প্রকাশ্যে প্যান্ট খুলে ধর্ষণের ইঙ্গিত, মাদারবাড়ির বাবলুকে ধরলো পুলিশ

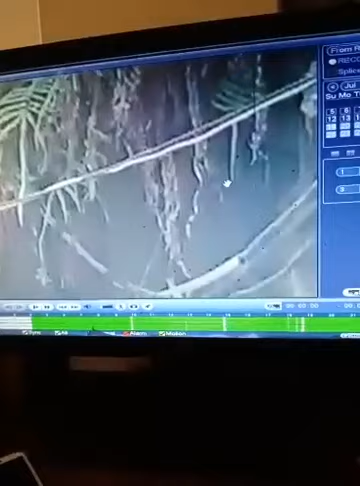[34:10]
আমি আপনাদেরকে বলছি, আপনারা জন দেখেন একটা মহিলাকে আবার মারতে যায়, দেখেন দেখেন কত বড় সাহস একটা মহিলাকে মারতে যায়,